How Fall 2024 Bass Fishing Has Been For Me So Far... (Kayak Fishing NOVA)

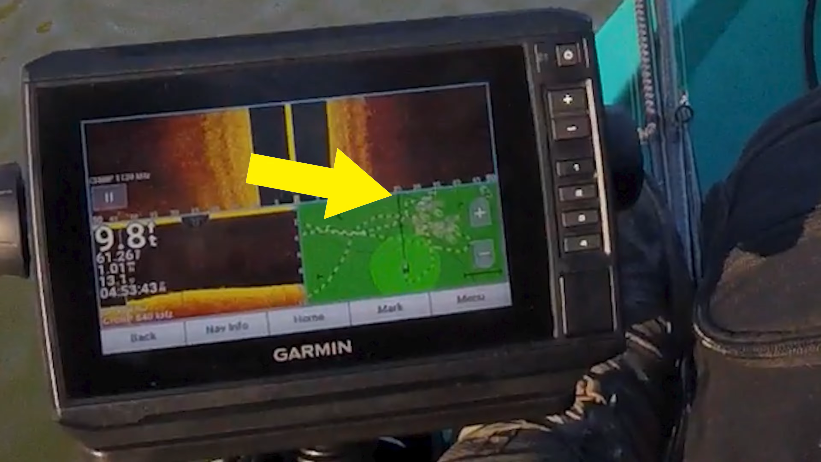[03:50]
just to be safe not to like cruise right over my waypoints and i'm just trying to line that heading line up with my cast just bomb it out there let my drop shot hit bottom and just slowly working it back
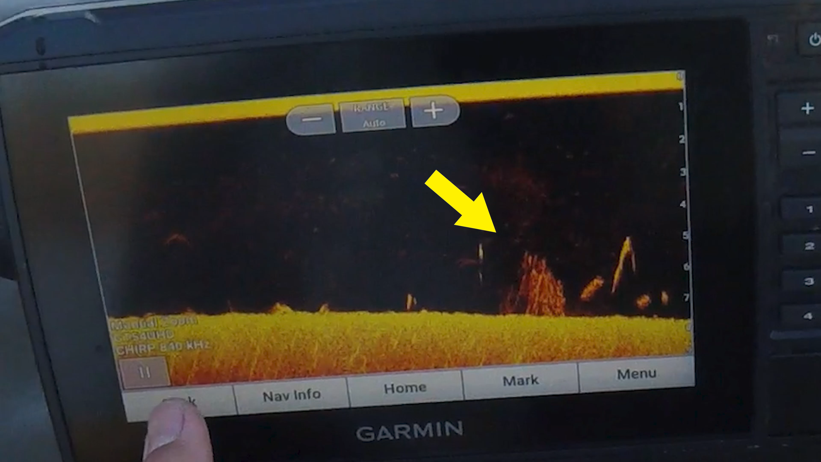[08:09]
Which makes me believe that there's either bass or some sort of larger fish. They're definitely not panfish. So I'mma definitely mark it and try and line up a cast.
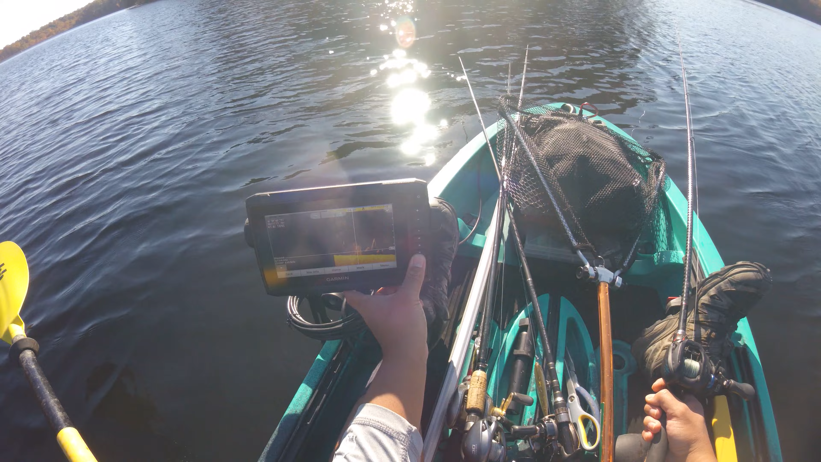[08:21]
Alright, let's clip here. Lined up. Make a little cast. Count down our bait.